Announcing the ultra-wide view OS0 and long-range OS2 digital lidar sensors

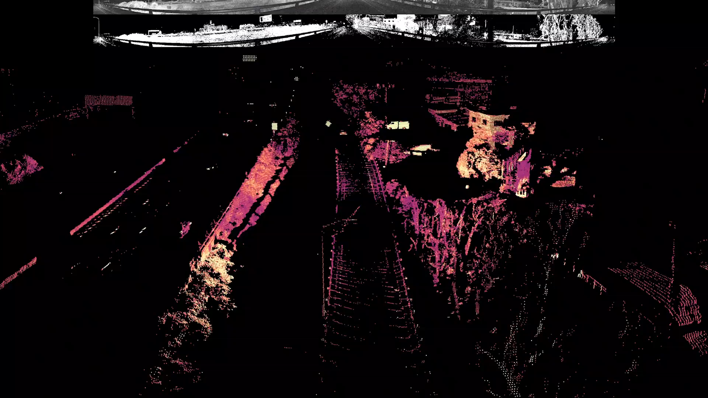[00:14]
It has over 200 meters range, and a tight beam spacing along the horizon,
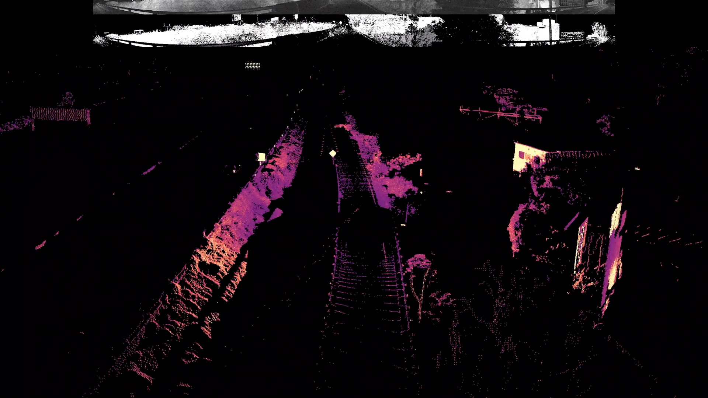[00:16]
which is perfect for a robo-taxi or a robo-truck traveling down the highway.
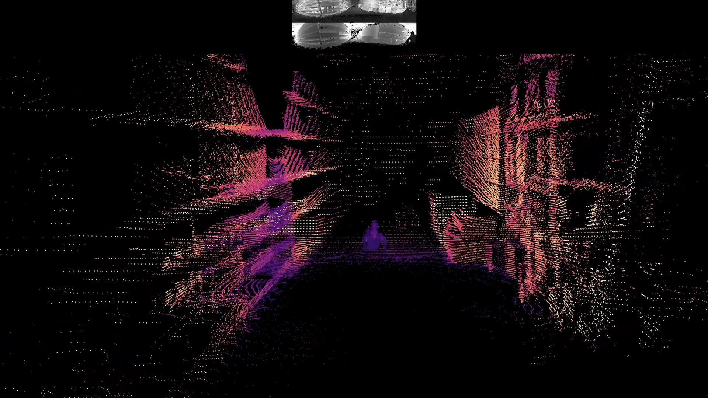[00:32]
And it's positioned for all of the near-end sensing needs that are required on the self-driving car or other industrial robot,
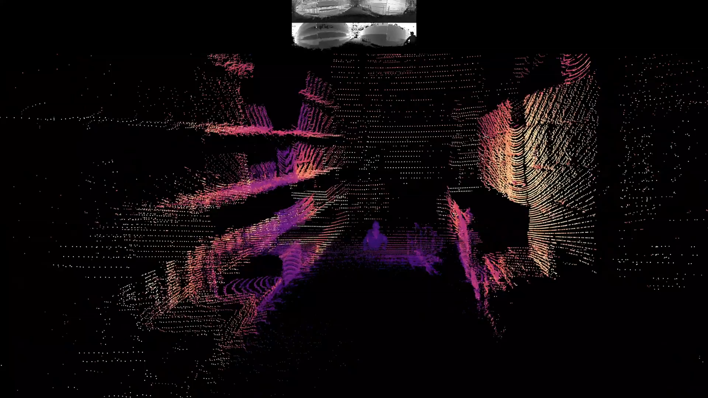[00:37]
where you want to see all the way down to the roadway,